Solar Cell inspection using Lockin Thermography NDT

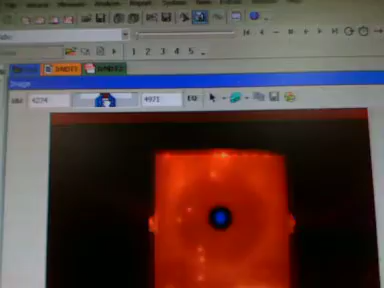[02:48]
So as you can see, the annulus feature of the lens is still very pronounced.